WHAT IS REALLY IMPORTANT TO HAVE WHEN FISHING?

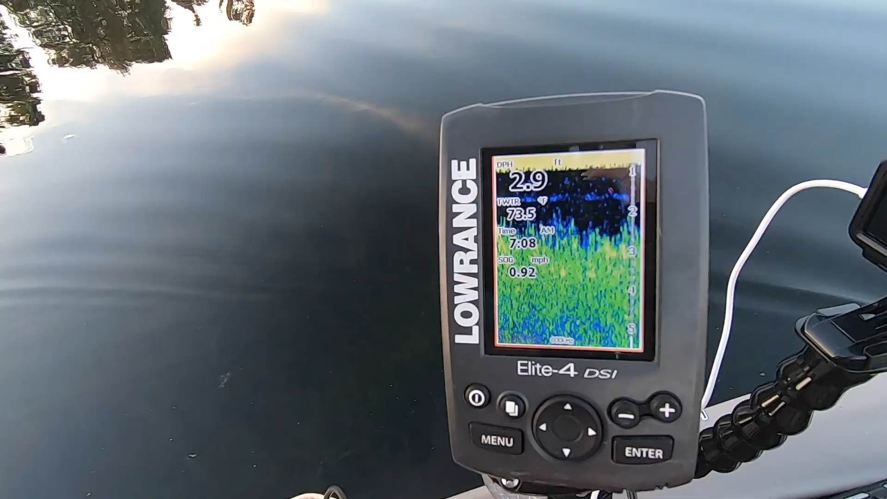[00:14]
The water temperature is 73.5. It's 7:08 in the morning.